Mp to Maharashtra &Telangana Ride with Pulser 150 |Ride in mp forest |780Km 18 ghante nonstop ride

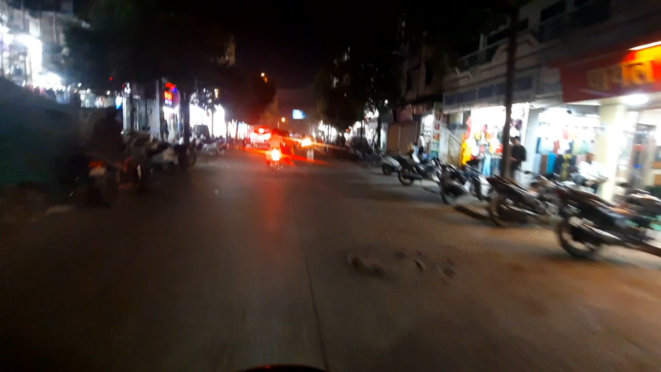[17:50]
बड़ी मुश्किलों से, मुसीबतों से जो है मैं नांदेड़ को पहुंचा हूं। क्योंकि आपको बताऊं तो बताता हूं, थोड़ा ये ट्रैफिक में फंसा हुआ हूं, ट्रैफिक ट्रैफिक ट्रैफिक बहुत है इधर।
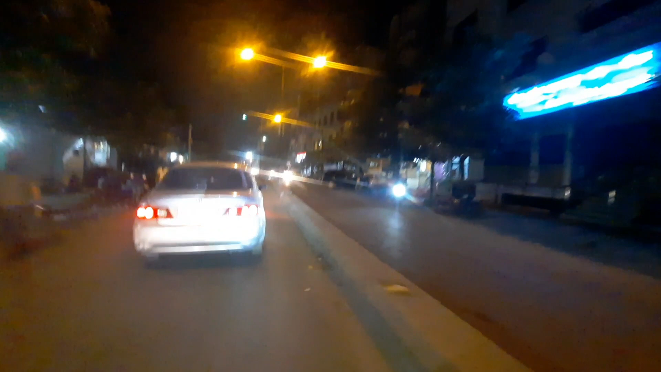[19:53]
यहाँ नांदेड़ से तकरीबन और एक दो अढ़े घंटे फिर गाड़ी चलाना पड़ेगा मेरे को, फिर जाके जो है मैं पहुँच जाऊँगा हमारा विलेज ताड़बिलोली। अभी फ़िलहाल देखो यहाँ पर ही हूँ,
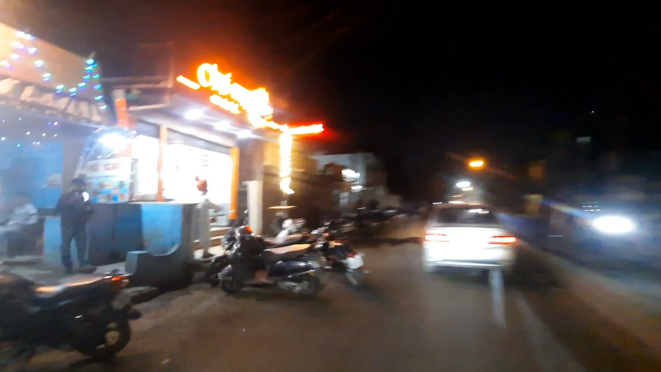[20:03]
नांदेड़ में ही हूँ, मार्केट आया था थोड़ा सा, यानी कि मार्केट के तरफ से ही आती है रोड,
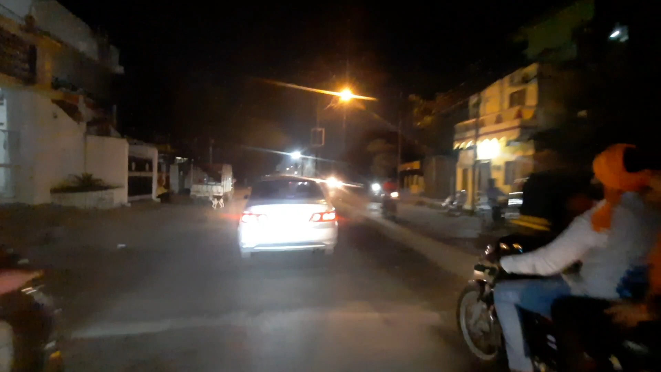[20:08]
वहीं से फिर थोड़ा रुक गया,